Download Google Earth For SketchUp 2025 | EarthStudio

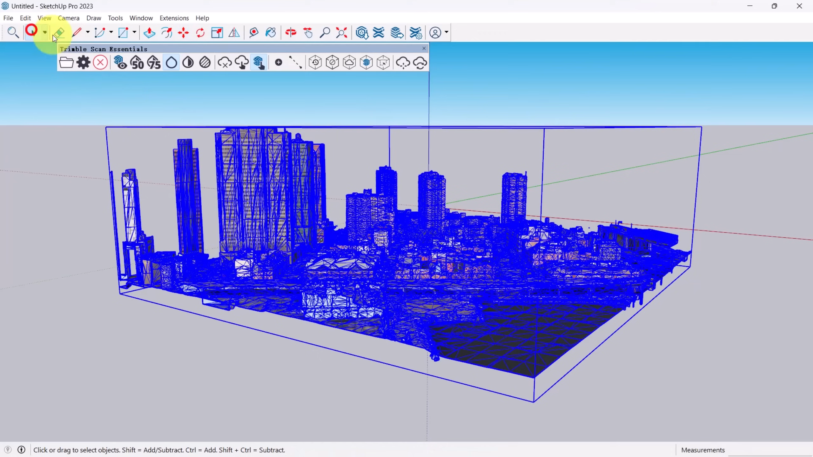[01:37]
Once the model is loaded, go to the View menu, then select Edge Style and uncheck edges and profiles to see it without extra lines.